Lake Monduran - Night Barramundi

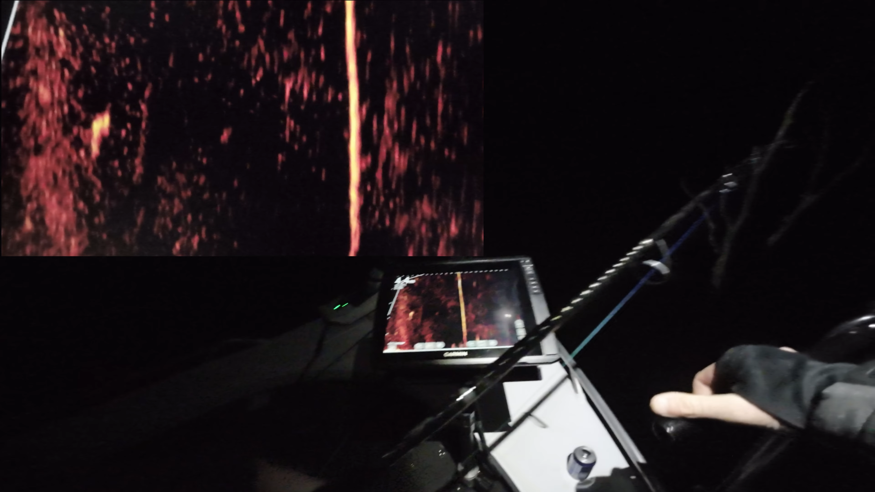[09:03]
Okay, he's down here. He's right here. I'm looking at him on the LiveScope.
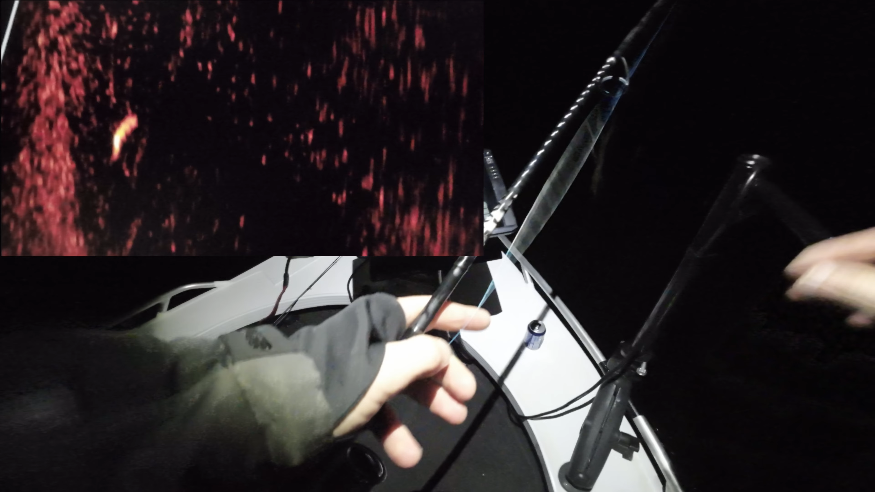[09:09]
He's just doing loops of this, so he's so tangled.
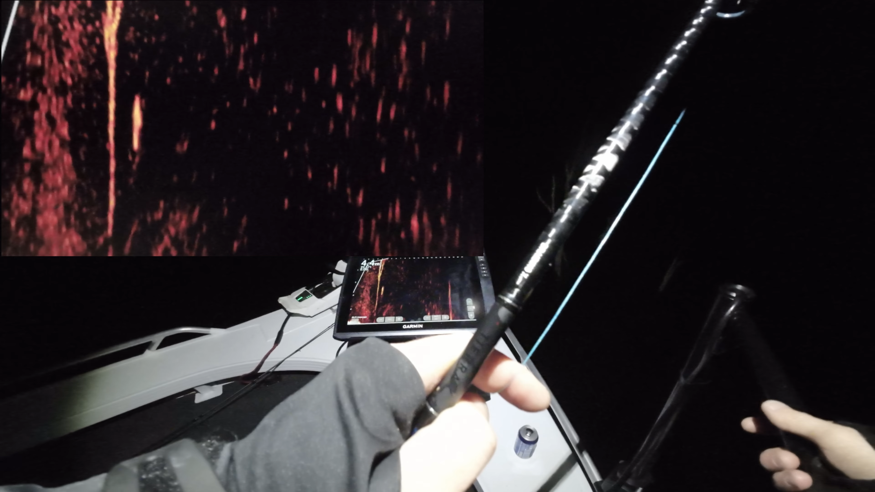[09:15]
Looks like he's coming up, maybe.
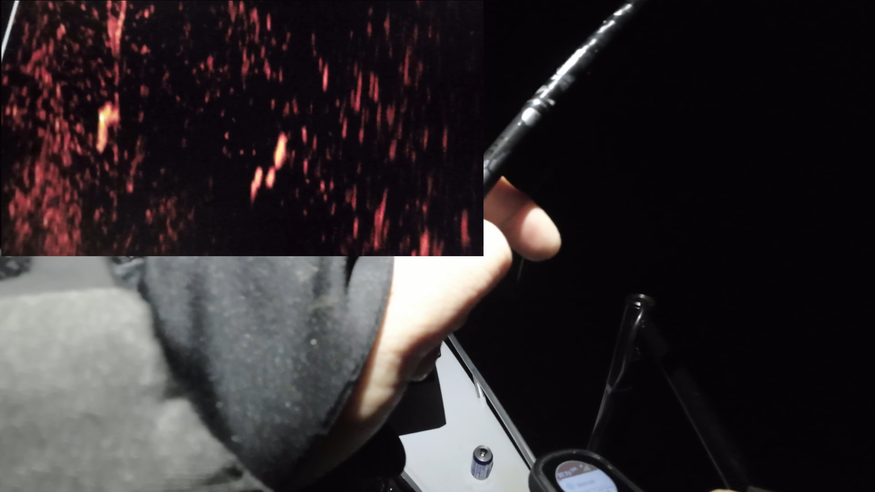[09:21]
And this is painful, there's nothing I can do. I've just got to wait for him to come up.
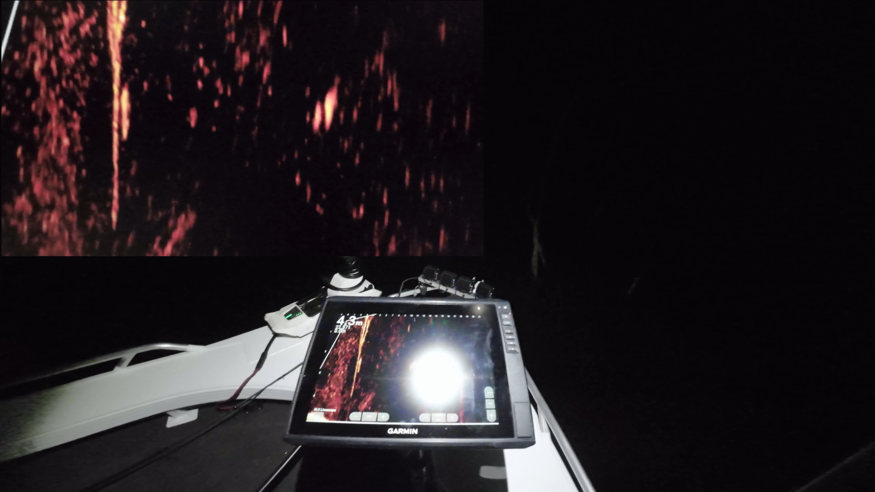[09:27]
See if I can scoop him in the net when he does. So he's just circling this tree now, wrapping the line around it.